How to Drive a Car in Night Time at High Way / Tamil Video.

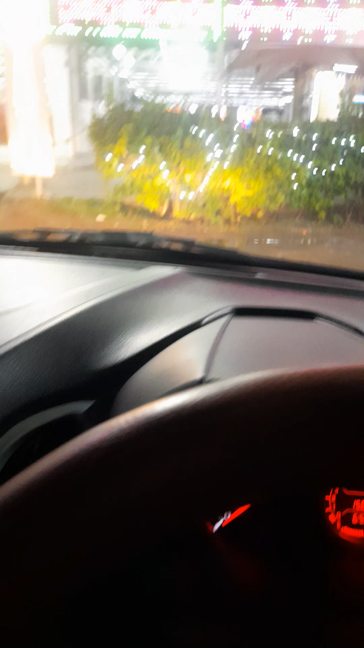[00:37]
பாருங்கள், இதான் அந்த இது. ஓகே, இப்போ நான் ஒரு ஹோட்டல்லேருந்து அப்படி கிளம்புறேன். இப்போ ரிவர்ஸ் கியர் போட்டு நம்ம ஹைவேல போகிறோம்.
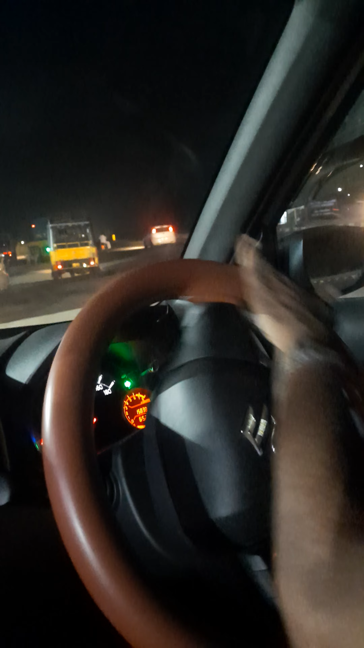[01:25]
இண்டிகேட்டரை போட்டு இப்போ நம்ம கிளம்பிட்டோம். ஃபஸ்ட் கியர்லாம் மூவ் பண்ணுறோம். அடுத்து கியரை மெதுவாக சேஞ்ச் பண்ணுறோம் செகண்ட் கியருக்கு.
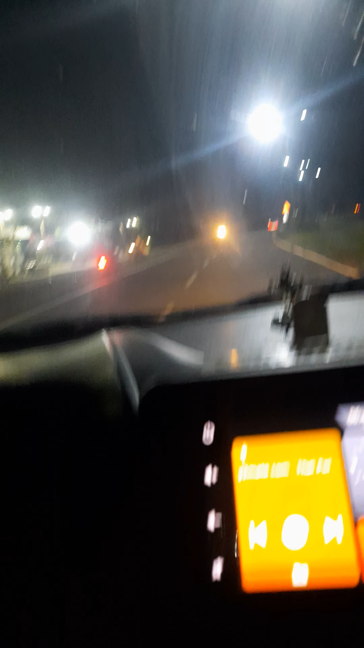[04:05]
இப்போ நம்ம இதில் கரெக்டாக நம்ம லைனில் கரெக்டாக போயிட்டுருக்கோம்.